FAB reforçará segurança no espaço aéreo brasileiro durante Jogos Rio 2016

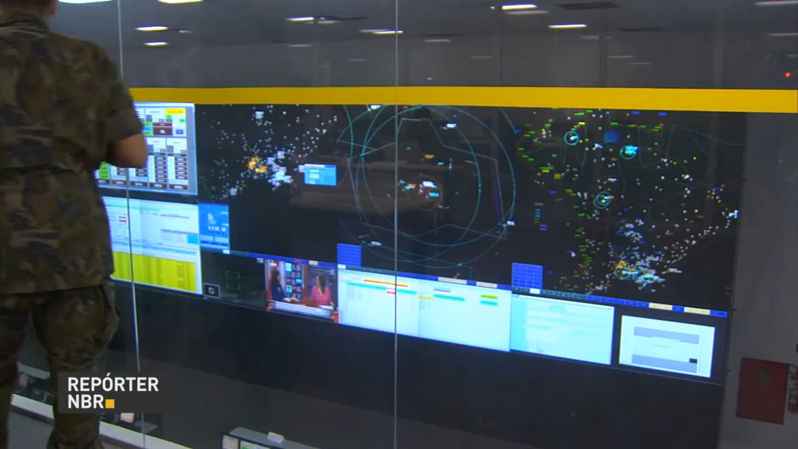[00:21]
Zonas chamadas de áreas brancas,
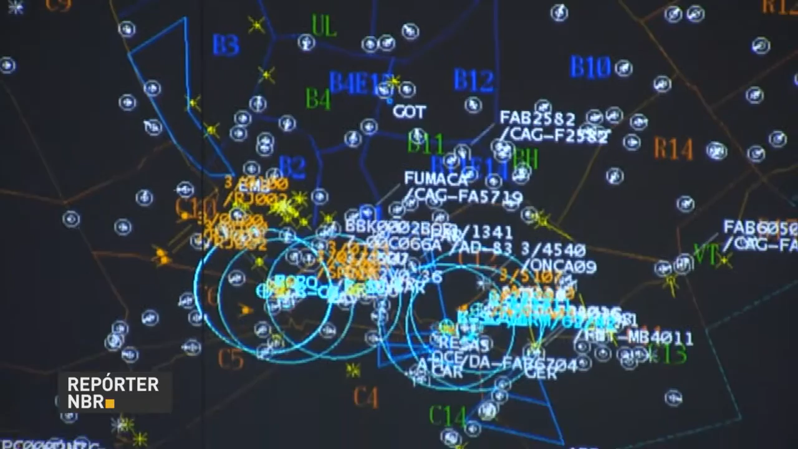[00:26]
amarelas e vermelhas vão determinar onde cada tipo de voo poderá ser feito.